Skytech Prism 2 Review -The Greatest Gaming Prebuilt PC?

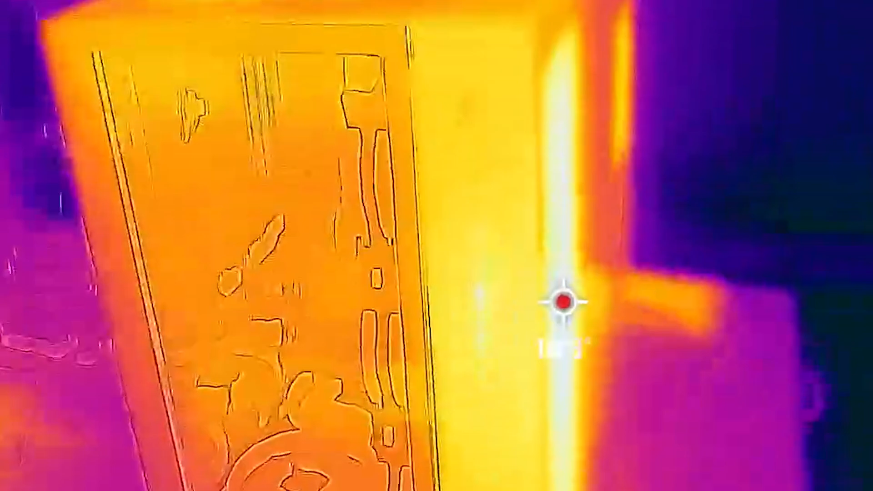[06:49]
You can see in our thermal imaging tests that we've got some pretty hot areas in the back where the radiator for the CPU is.
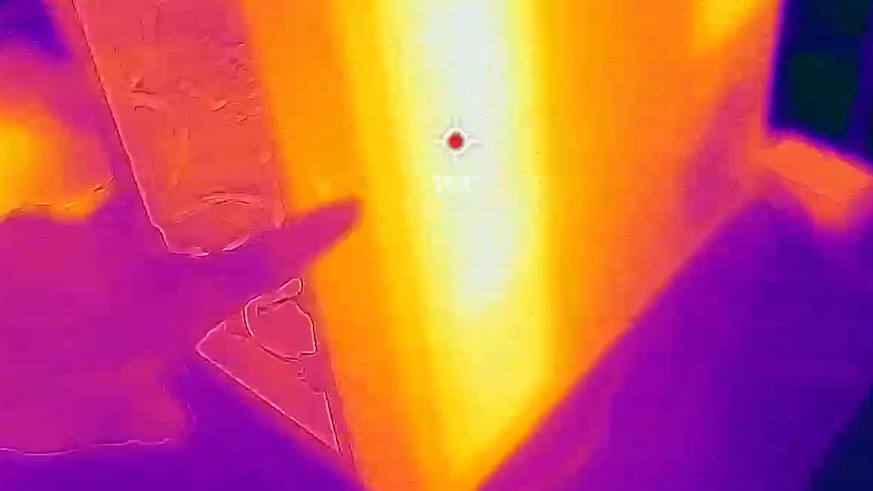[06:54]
That area gets up to 115 degrees Fahrenheit under heavy use.
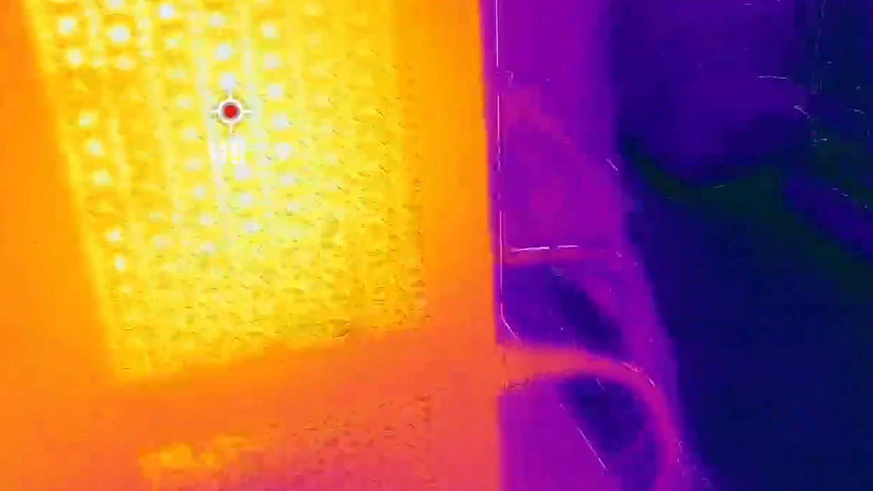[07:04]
A lot of heat is escaping here to protect the CPU and keep it from thermal throttling.
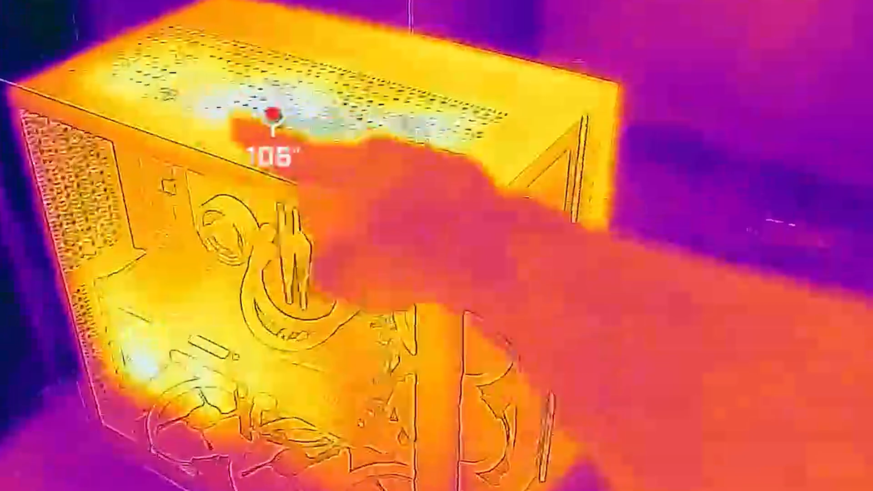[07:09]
The second hottest area is right here at the top where the majority of the heat from the rest of the components escapes.
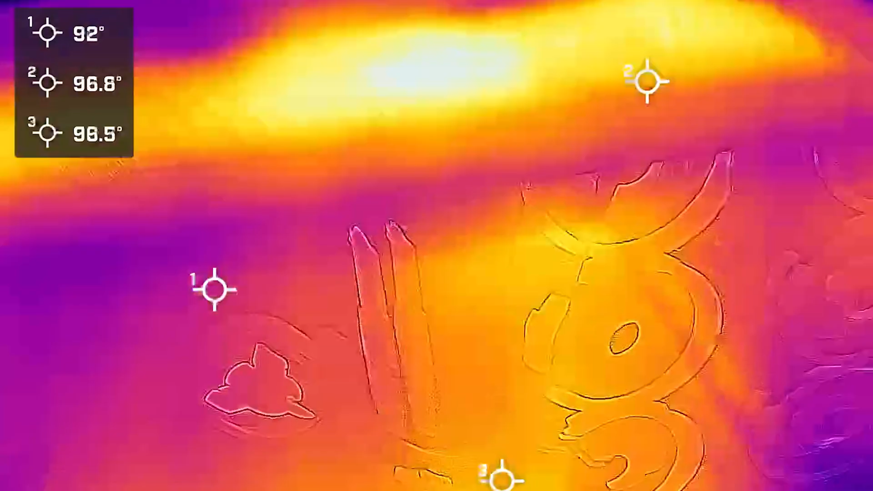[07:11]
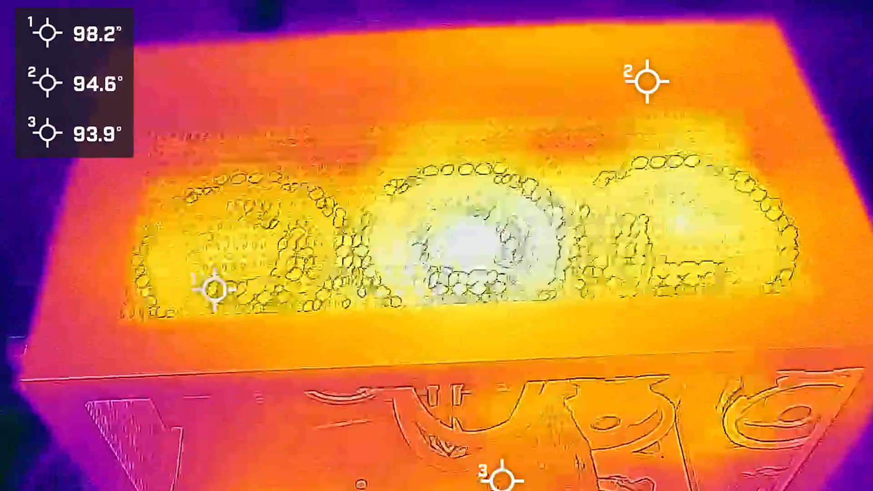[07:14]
That's only just a little over 100 degrees though. And then pretty similar temps down here right where that powerful 3090 GPU is.